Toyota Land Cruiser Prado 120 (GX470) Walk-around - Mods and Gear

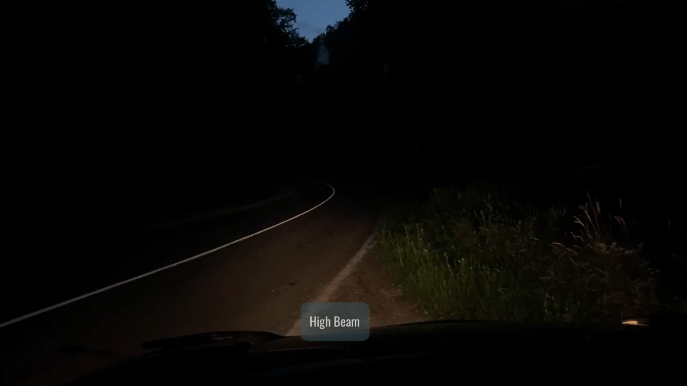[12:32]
on the side of the road or on the middle of the road but once you are off-road and in a wide open area like in Mongolia and you try to navigate in the dark those are just I cannot really emphasize how important they are those kind of lights so that you have the perspective and you
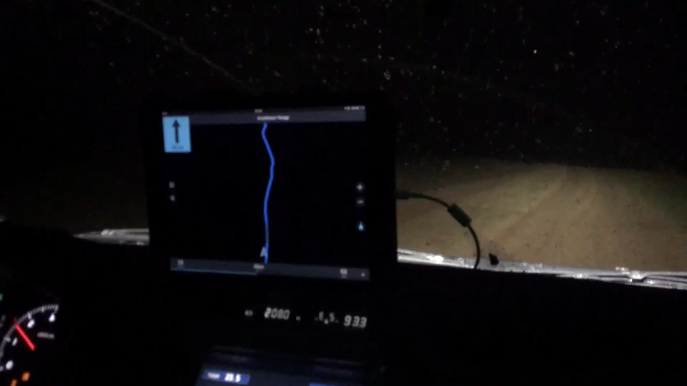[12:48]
know where the track leads in the distance otherwise you're just gonna lose it like
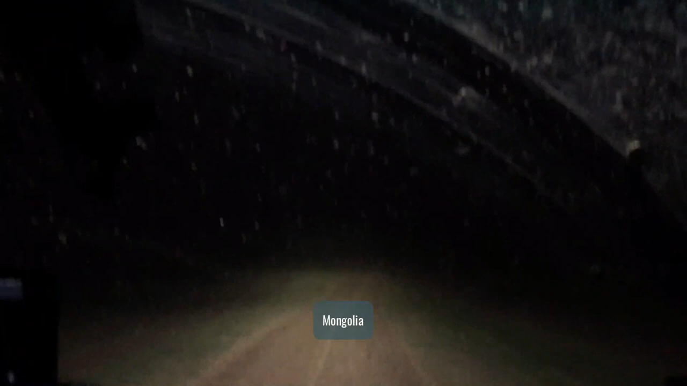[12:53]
if it's just a plain area with a couple of tracks going you do need to see in the distance and they were some sections we wouldn't have been able to complete without those lights